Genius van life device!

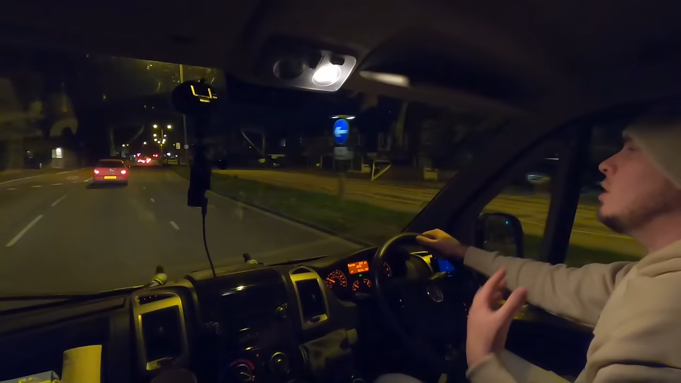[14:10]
if you wear an extra layer or a jacket when you're inside, you won't feel the benefit when you go outside. This does not look like a sort of road that a pub is in. It's a small cul-de-sac full of houses. Is that how you pronounce cul-de-sac? Cul-de-sac? I don't know how you pronounce it. Whatever it is, this does not look right. Alright, alright, well done. I think we might have taken a wrong turn.